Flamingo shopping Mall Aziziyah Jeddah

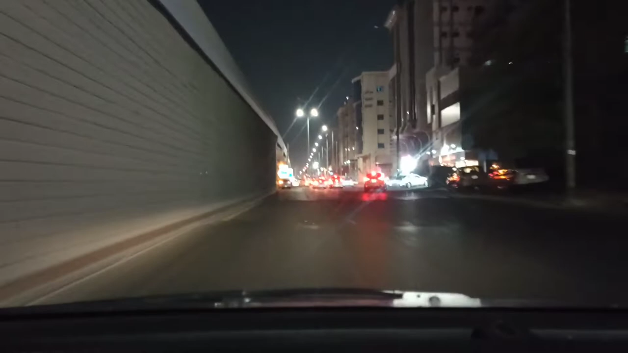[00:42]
यहाँ से हम लेफ्ट टर्न करेंगे और तहलिया स्ट्रीट वाली साइड पे आ जाएंगे। ये बिल्कुल कनेक्ट हो गए तहलिया स्ट्रीट पे हम लोग यहाँ से,
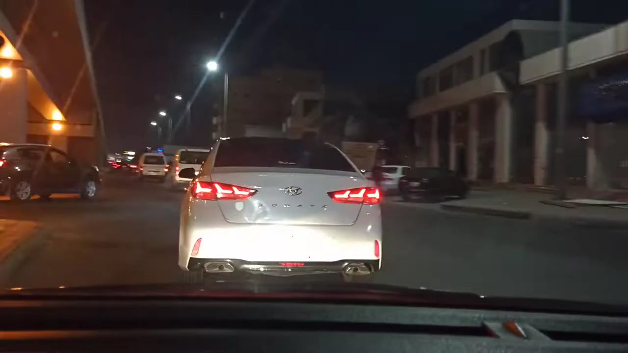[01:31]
जैसे ये हम आ गए प्रिंस मजीद रोड पर और ये कनेक्ट हो गए।
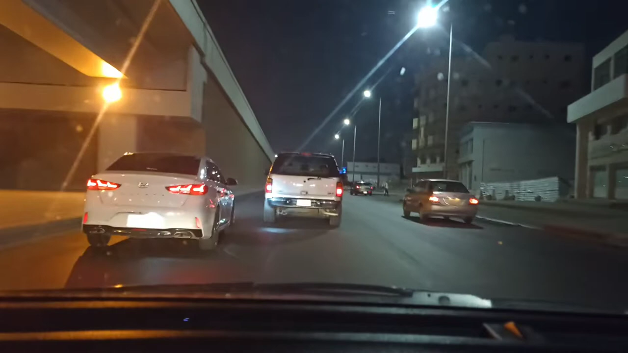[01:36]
अब बिल्कुल सामने ही फ्लेमिंगो मॉल है। ये एरिया भी अभी कंस्ट्रक्ट हो रहा है, कुछ न्यू कंस्ट्रक्ट कर रहे हैं शायद, तो पुरानी दुकानें वगैरह तोड़ दी हैं इन्होंने।
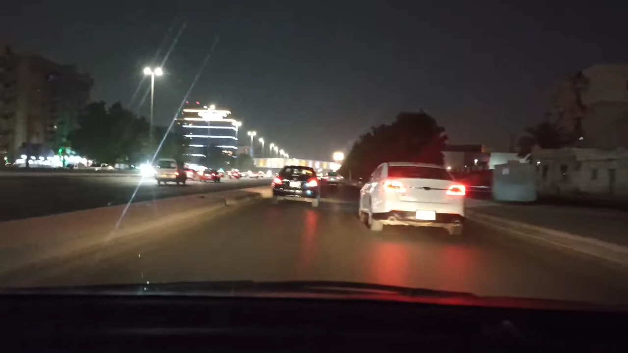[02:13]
तो ताकि मेरी भी हौसला अफजाई हो कि क्या अच्छा लगता है क्या बुरा लगता है। अच्छा, वापस अपने व्लॉग की तरफ आ जाते हैं। ये हमारे पास ये जनाब बिल्कुल करीब आ गया है फ्लेमिंगो मॉल।
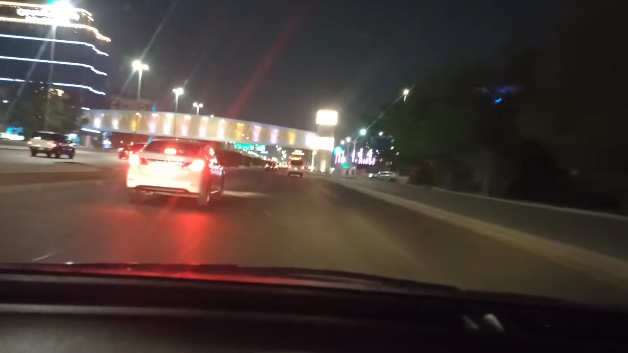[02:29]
अगर मैं दिखा सकूं इधर से,
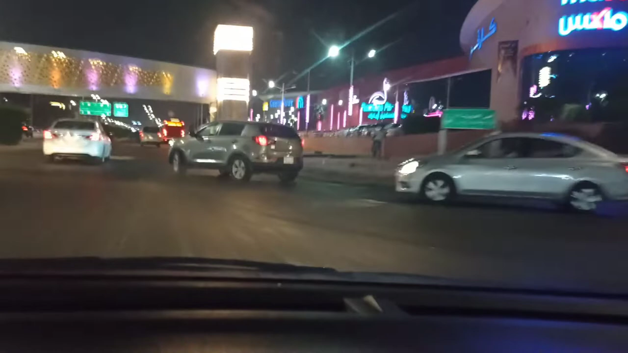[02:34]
मैं आपको दिखाता हूं बिल्कुल। मैं बल्कि काम करते हो यहाँ की पार्किंग में नहीं,
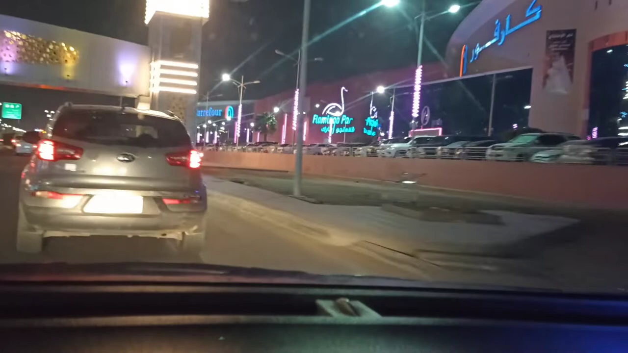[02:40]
हम ऊपर पार्क करते हैं, वहां से नजारा और ही दिलकश होगा। मैं पहले यहाँ सोच रहा था पार्क करने के लिए थोड़ी देर के लिए।
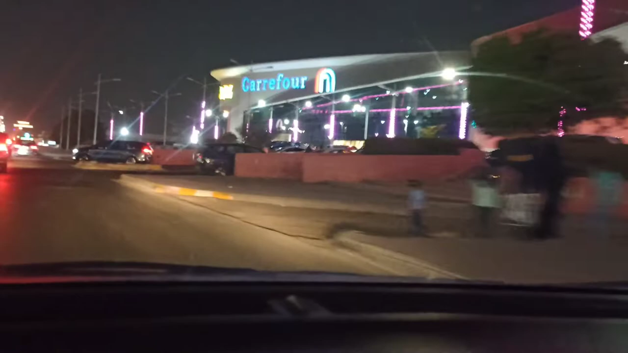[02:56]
K4 है,
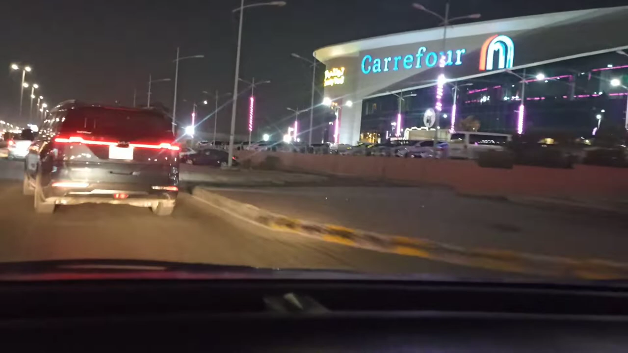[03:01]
काफी सारी चीजें हैं यहाँ पर। आज थोड़ा ट्रैफिक मुझे ज्यादा महसूस हो रहा है।
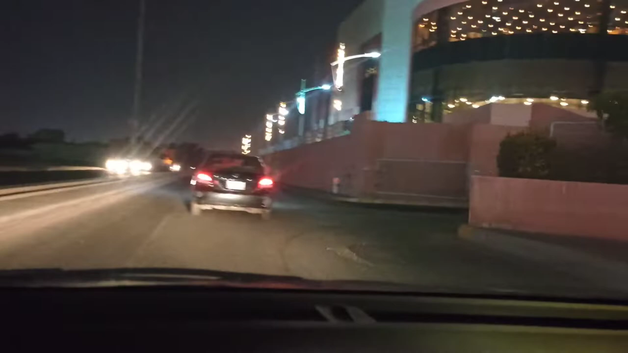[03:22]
शायद मैंने जल्दी में कैमरा इतना अच्छा सेट नहीं किया, इसलिए इतनी क्लियर वीडियो भी नहीं आ रही, लेकिन नो प्रॉब्लम।